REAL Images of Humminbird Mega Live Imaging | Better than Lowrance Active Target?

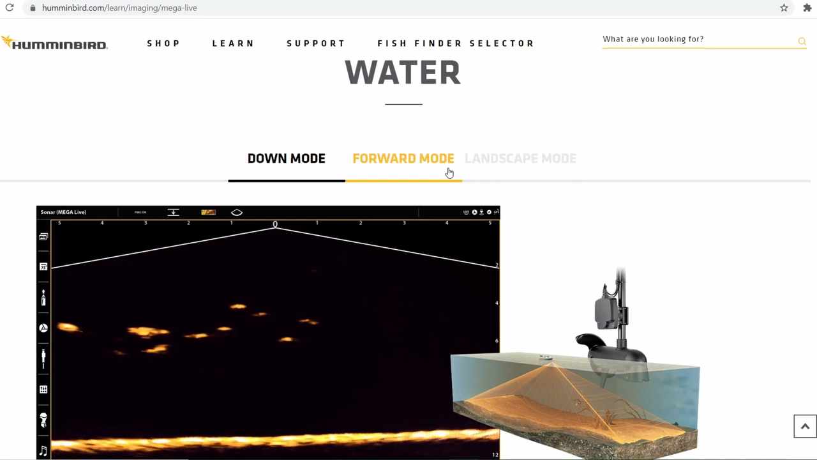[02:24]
download okay we're down here to the different modes we got download and our very first clip here let's look i've got a really wide angle one two three four five feet those are we got a 10 foot span here dropping a bait down uh dancing it around and
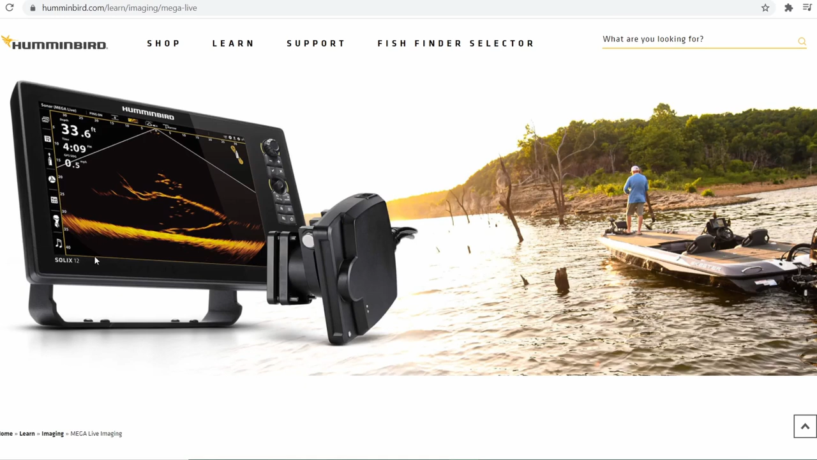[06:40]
On screen: depth 33.6 ft
that's why the images kind of get a round shape at the edges at least ah that's my theory there that's actually a really solid image i really like this picture
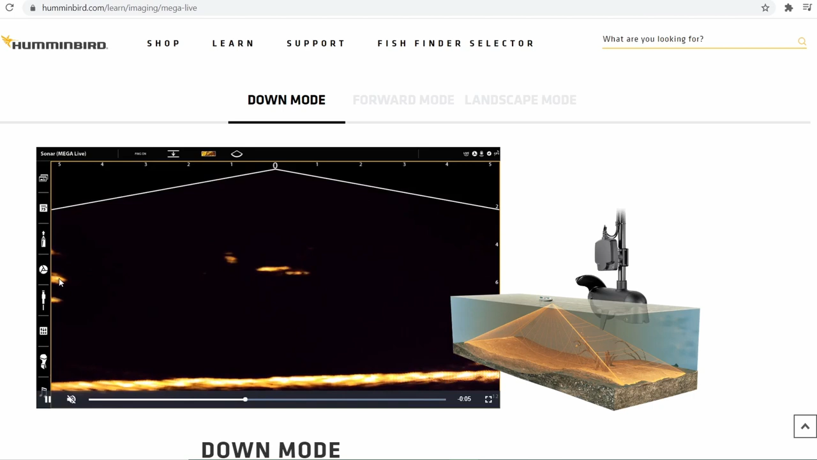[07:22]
dropping his bait down a little fish here a little fish there a little fish everywhere forward mode is where i typically keep my garmin
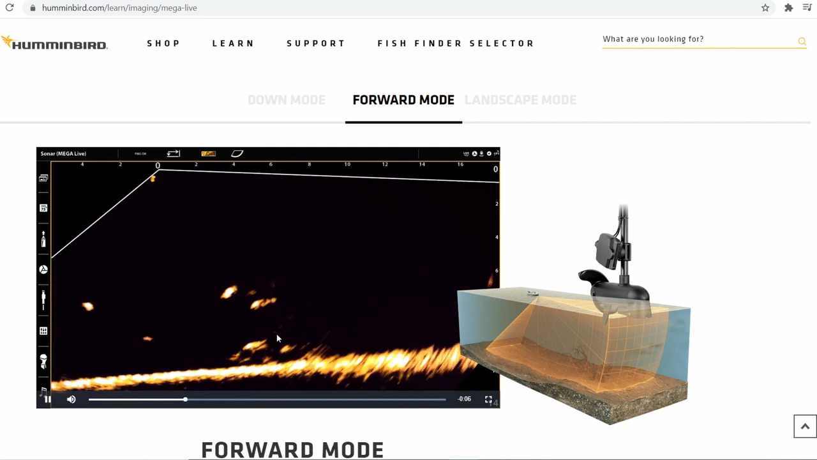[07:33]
and landscape mode is not something i've played with a whole lot but you do get to see these fish pretty well i wish uh we had a depth on here and knew exactly how deep we were pretty pretty good range here
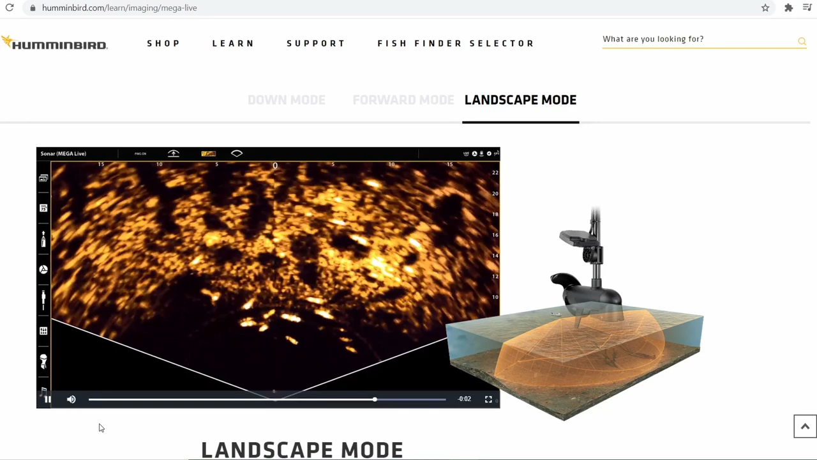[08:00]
nothing crazy though okay all right so we just took a dive into what hummingbird is portraying to us of what